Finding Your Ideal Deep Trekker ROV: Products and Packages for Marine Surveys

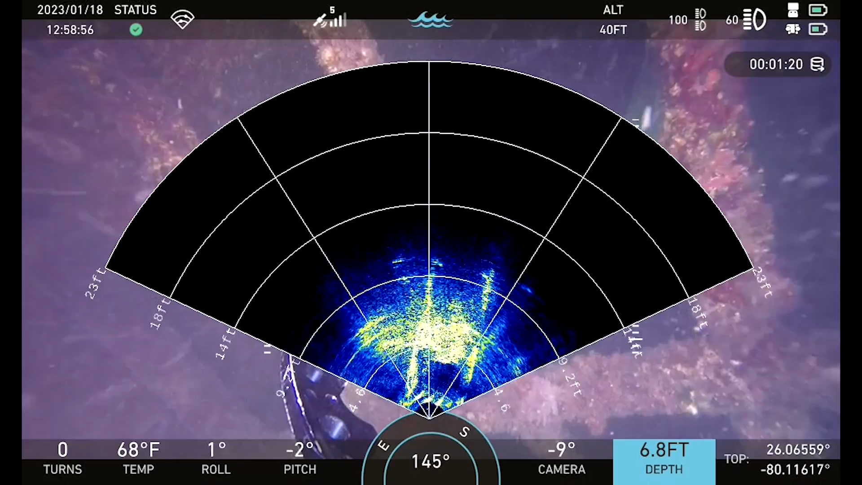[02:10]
This sonar will not only help build a picture of directly in front of the ROV at a low range but
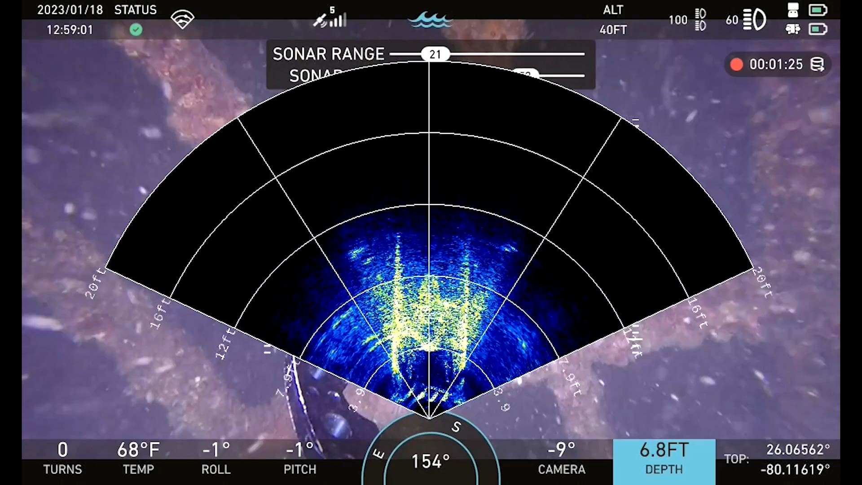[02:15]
On screen: water 68°F
also see a field much further beyond the field of view of the camera and help you navigate towards the target.
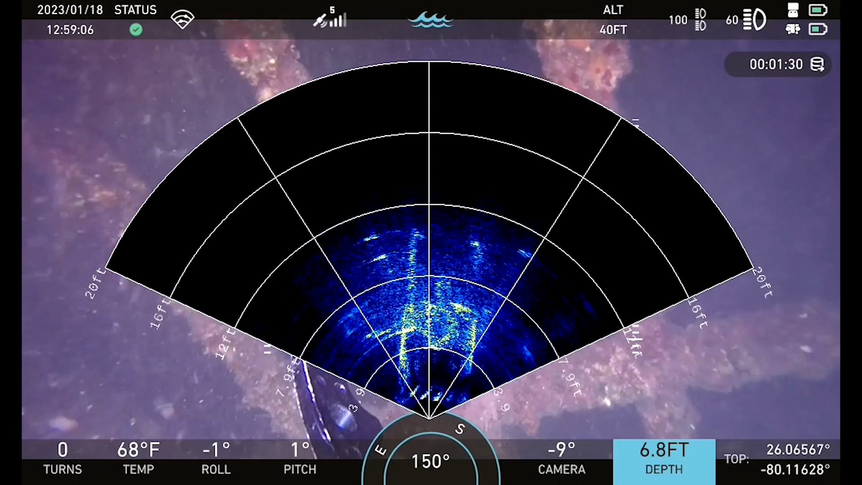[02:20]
On screen: depth 6.8 ft, water 68°F
With the range of oculus sonars we have a few different options depending on what is required from the inspection. If you need a long range low frequency sonar the C550 is a great option.
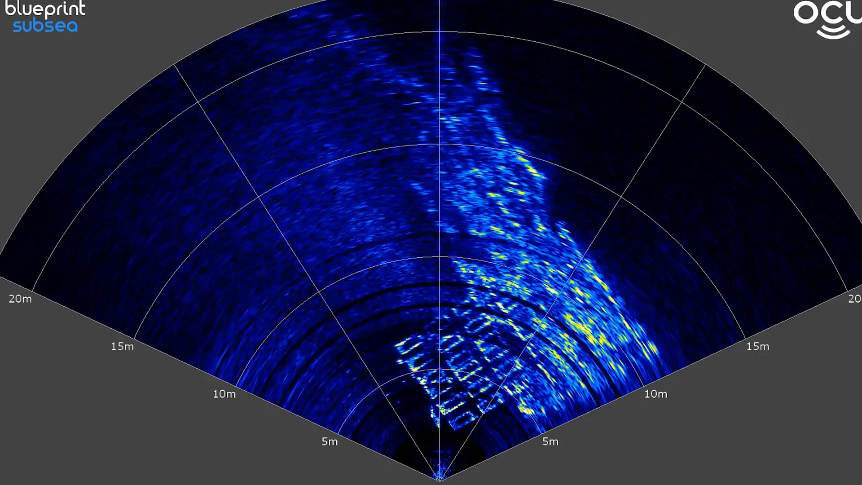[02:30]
If you need low range high frequency for example a infection in black water then the M3000 is most commonly chosen.